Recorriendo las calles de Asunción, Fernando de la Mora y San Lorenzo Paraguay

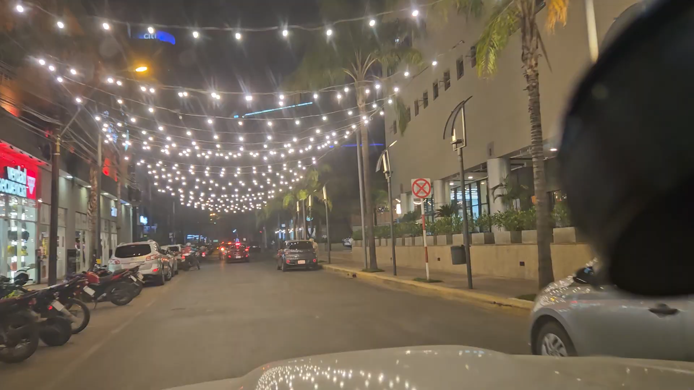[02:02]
al costado Shopping Villamorra también, que es donde nos permiten siempre poder de ver el
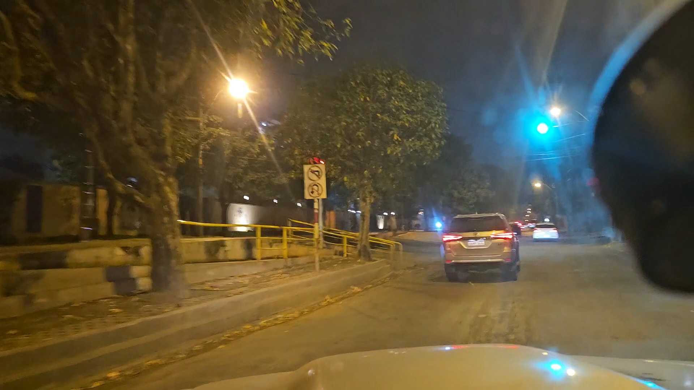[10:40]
le doy a los niños y las niñas, claro que sí. Ahora ya agarramos Boyane, ahora ya agarramos Avenida Boyane y estamos yendo rumbo a la ciudad de San Lorenzo. Estamos en la ciudad de Fernando de la Mora, la ciudad joven y feliz. No, estamos llegando, pasamos por... Estamos en Asunción del Paraguay todavía. Después pasamos a la ciudad de Fernando de la Mora, Paraguay también.
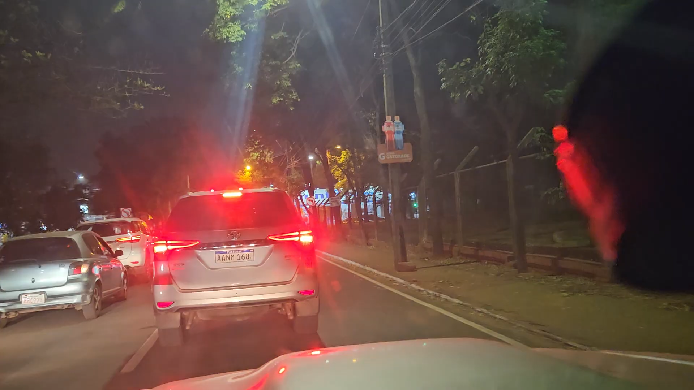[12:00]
y después calle última, Mariscal Estigarribia, que llaman la ciudad de Fernando de la Mora. Ave María, Doña María. Y acá, claro que sí, llegamos también a Tupí.
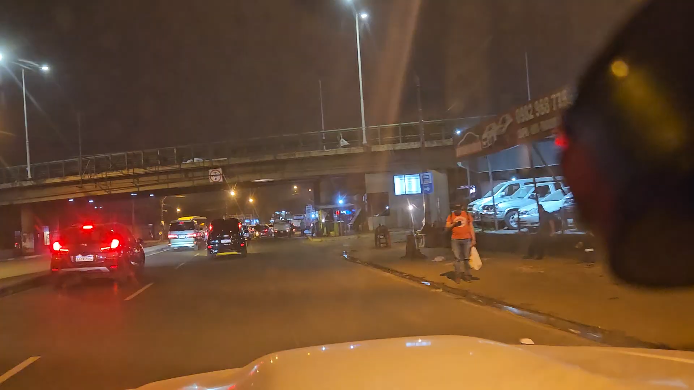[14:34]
Acá, vea, pasando por el viaducto. Acá dice capital del Tereré, Fernando de la Mora. Y ahora ya estamos en la ciudad de Fernando de la Mora, la ciudad joven y feliz, la capital del Tereré.
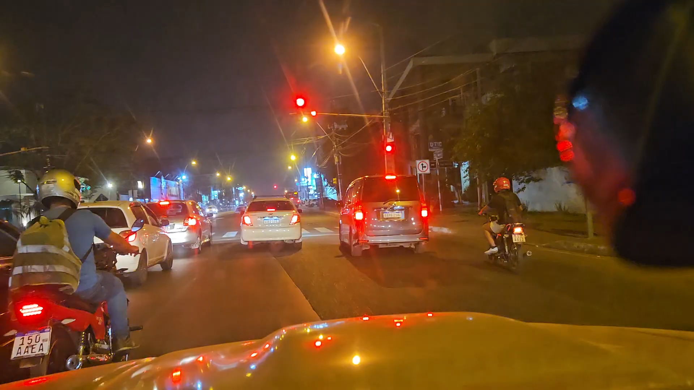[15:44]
estamos en la ciudad de Fernando de la Mora, la ciudad joven y feliz. Tenemos las 18 y 46 minutos en la República del Paraguay. Fernando de la Mora, la municipalidad. Un intendente que no importa el color, pero que hace muy bien las cosas.